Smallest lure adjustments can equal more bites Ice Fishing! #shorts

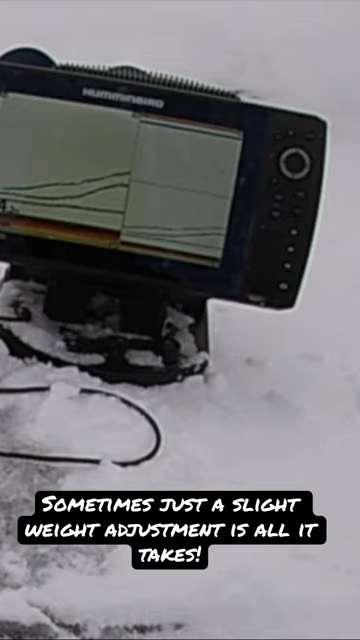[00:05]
come on will they hit the odb might be too heavy he's coming come on baby you love odb no you don't they're definitely taking off from this heavier jig gonna go
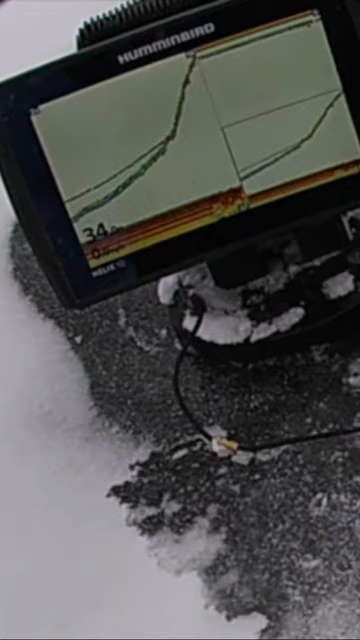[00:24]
this might not even be a crappy this is big what is it this is scary what is it oh walleye